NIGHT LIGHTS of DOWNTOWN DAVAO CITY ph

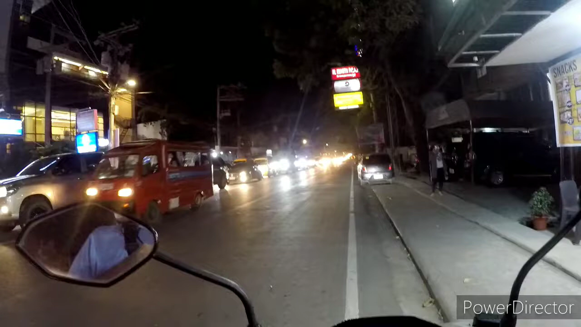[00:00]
tonight. For one night only. I'm on DAVAO. I'm riding my scooter.
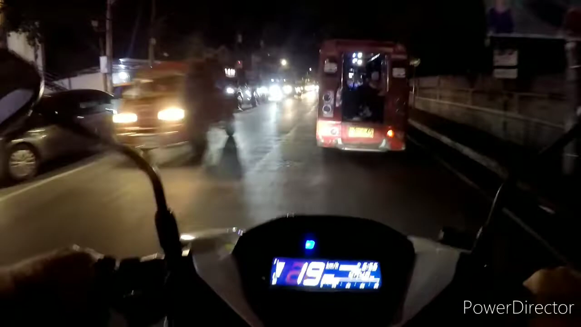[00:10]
And it's 5:30. I'm going somewhere. It's a surprise.
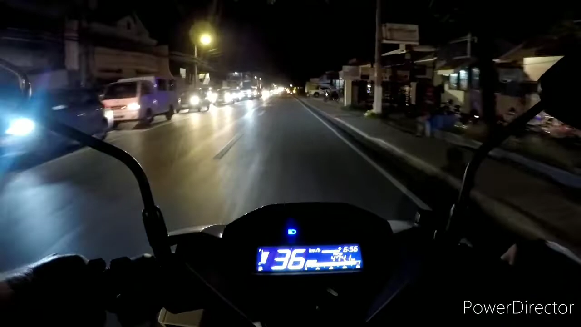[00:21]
I don't think he knows I'm coming because I haven't turned around and told him I'm coming. So I'm coming down DAVAO now. Normally you come down here and it's daytime. It's, as I said, 5:30. Let's look at in DAVAO at 5:30.
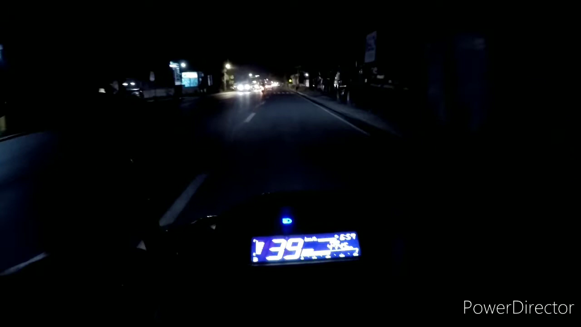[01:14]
Let's go down and surprise Peter, shall we? Traffic on this side going downtown looks pretty cool. You've still got to look, see that guy there on the right hand side? There's people walking here on the right hand side. You have to watch, that's why I'm keeping the white line in the middle of the road on my left. I'm not going into the other side or on the outside lane because they have a tendency here to go three abreast along this road coming out.
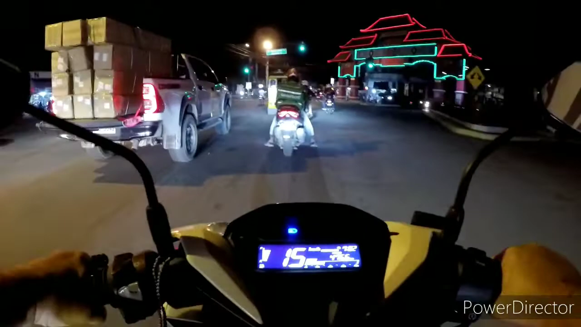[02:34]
The truck and a half there, full up, isn't it? So, blah blah blah. Oh, that pungent smell of durian. So, yes. We're just coming past Magsaysay Side, which is on the left hand side. Magsaysay Side Park has been set up for Comlec.
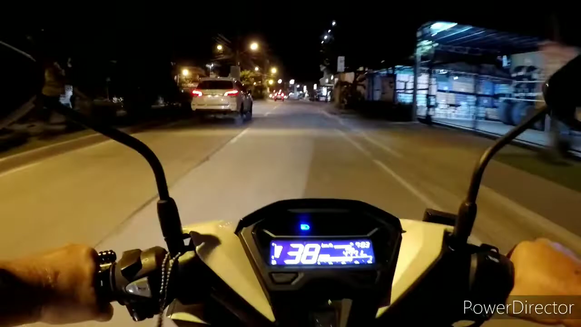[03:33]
I thought it was very, very good. I'm going to go right here, because somewhere over here is where I'm not going to go there. So let's... So I'm coming into Fatima now, which is downtown. Police are out doing the checks.
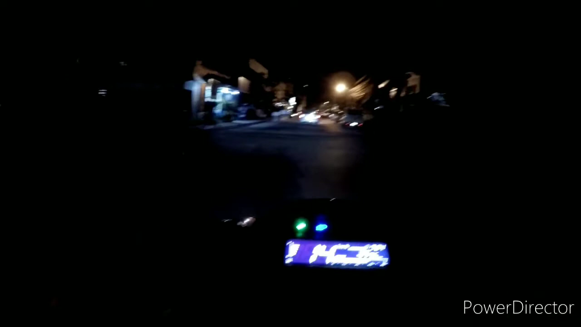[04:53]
There are no, can you see a road sign? Can you see a road sign? Yeah, right. think this is City Cafe. That's what, yeah, that's the one with the, that's the one with the with Mr. Eiffel Tower.
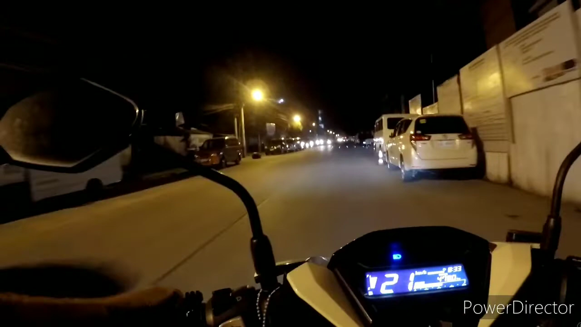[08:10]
I've got to come up the road here and I need to go right, but they've got these nice little lights now that are doing the zebra crossings and stuff like that. It's pretty cool, but this is what you have to watch for, is on the right hand side when they park up these tricycles. They have these umbrellas, they don't drop the umbrellas, they leave the umbrellas up, so sometimes you can come along and yeah, it whacks you in the head.
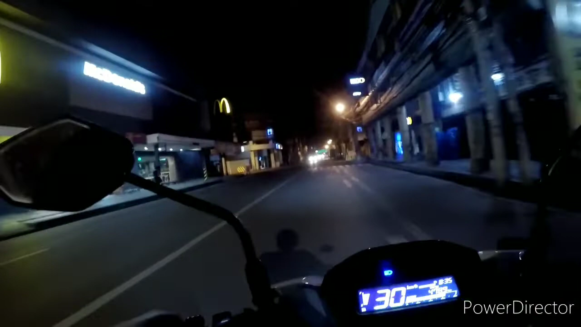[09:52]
So as I said, McDonald's here on the left hand side. We're coming down Chinatown and this is what Chinatown looks like at night. I've got no idea what you can see on this camera.
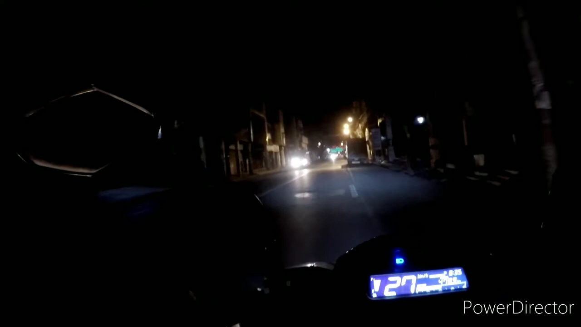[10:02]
I'm hoping it's got some good image coming out. But this is me riding around Davao on a Tuesday night. There's Chinatown, there's those lovely red and green lights at Manx Eye Sight.
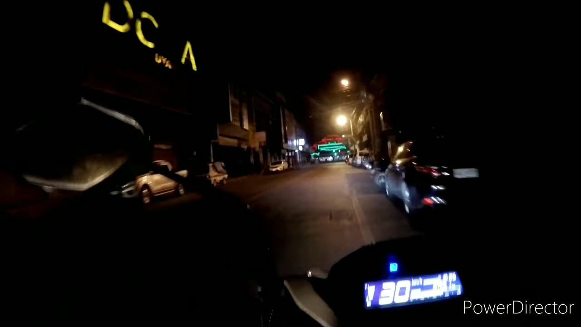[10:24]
I've got
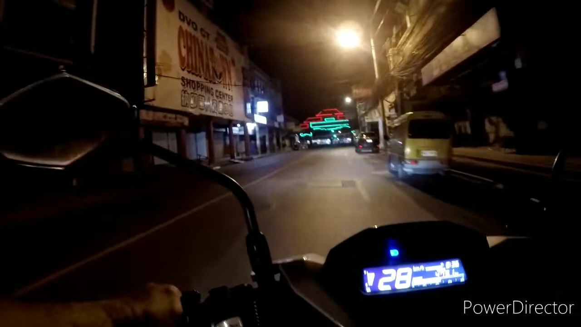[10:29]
a Jeepney driver behind me. Now, is it green light? They're going yellow now, or amber.
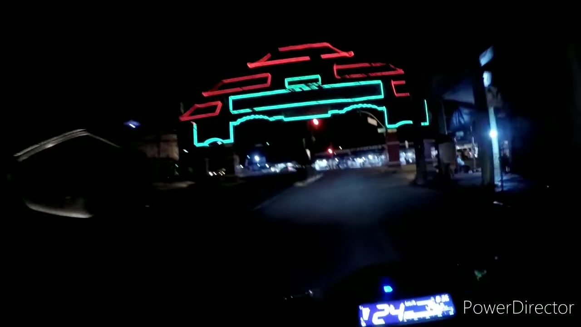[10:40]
There's red, and there's Chinatown at night. So Manx Eye Sight is in front. As I said earlier, it behind that
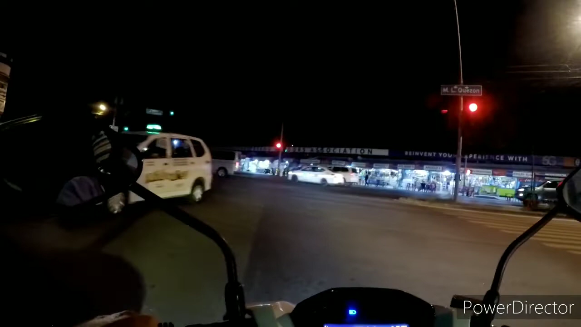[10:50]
Manx Eye Sight Fruit Boulevard is a park, and at the park on the other side, they're building the new coastal road. And I saw a vlog today with the new coastal road on it, and they're doing a great job. I can get into Santa Ana down here on the left hand side, but I cannot get into this park because of Comlec. So I have to just turn around and go with it. It's a nice cool night, there's a little breeze.